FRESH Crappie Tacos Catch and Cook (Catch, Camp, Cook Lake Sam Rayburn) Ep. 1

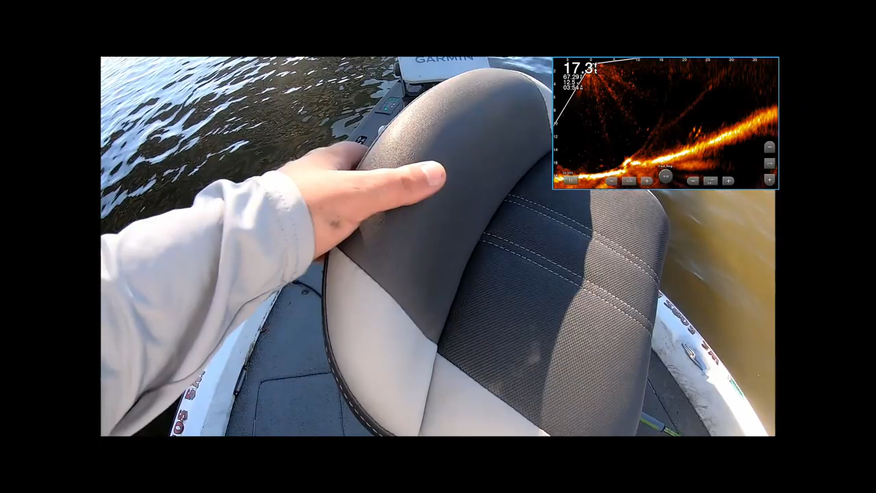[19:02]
And all those you see on the LiveScope, I'm pretty sure they're crappie. I mean, it is a massive school of fish.